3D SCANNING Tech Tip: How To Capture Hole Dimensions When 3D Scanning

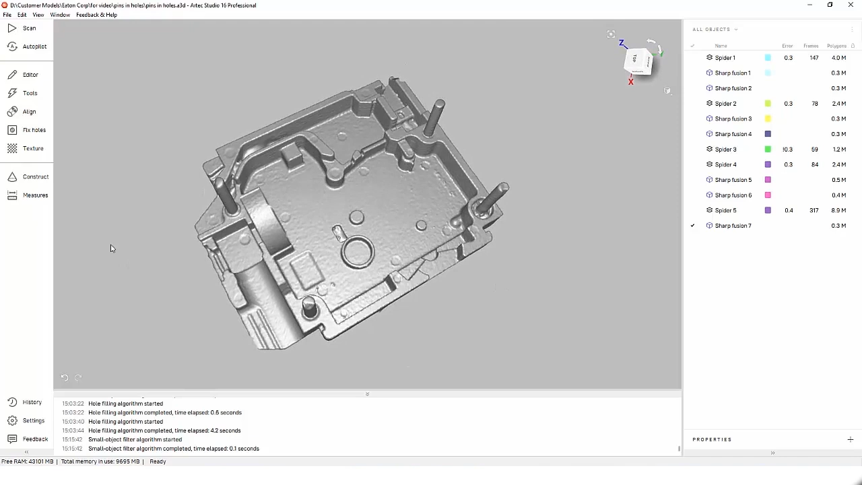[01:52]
The dowel pins are a larger outward facing surface.
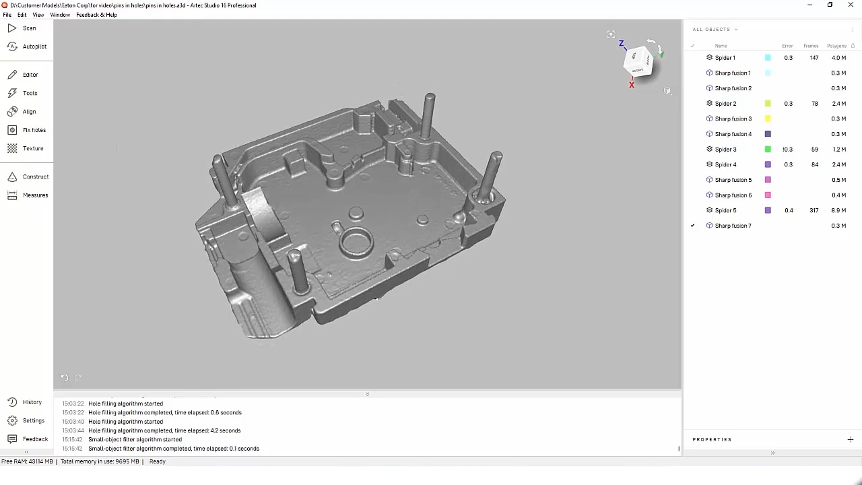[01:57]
So it's very easy to capture them accurately. I need to do one more thing though.